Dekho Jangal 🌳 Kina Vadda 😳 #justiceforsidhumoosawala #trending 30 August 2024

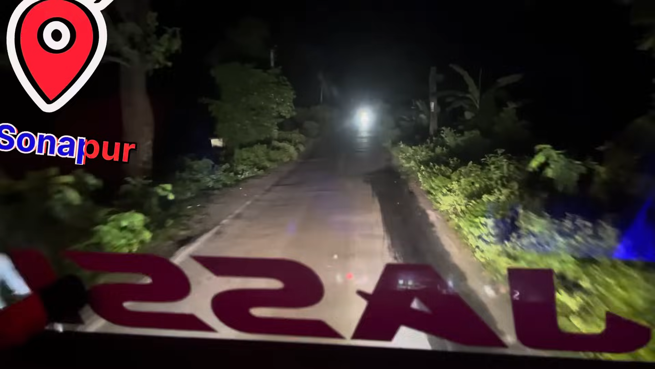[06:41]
फिंगल यह रोड़ा जंगला रोड़ा जंगला रोड़ा इन पर जंगल
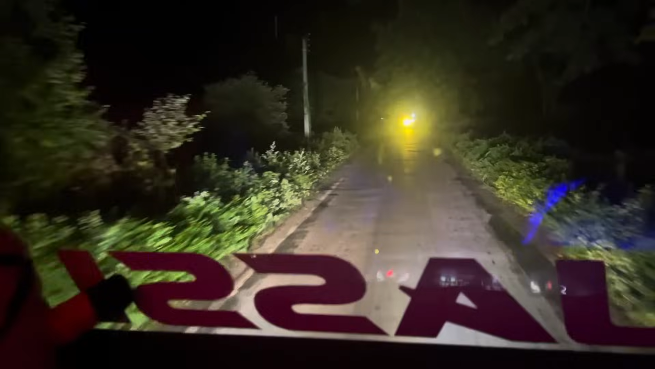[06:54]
जंगल जोगई आंटरा वन ए परची इसाटी
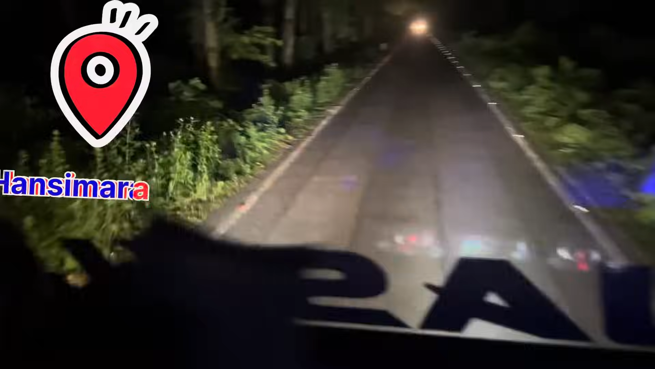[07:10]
जो सारा अड्रेसर अडर ओली यह रोड़ा है कित्तों हमाई यहां किते जाना किया माल है मैं का खाली है ते
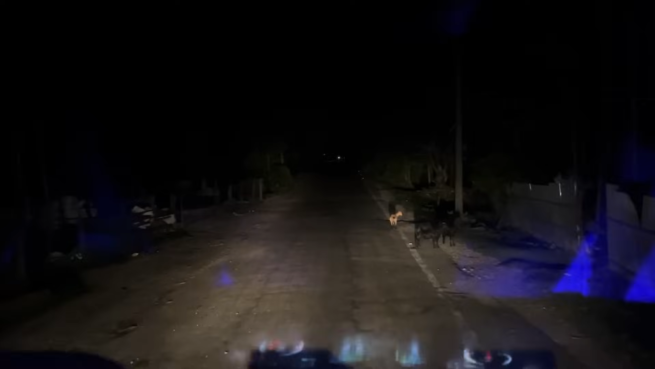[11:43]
तो तो ड़ोन आचा तेन कार के लो मेटर आप आप अगा बेल ट्रेया ते ओ सामने रोड आगया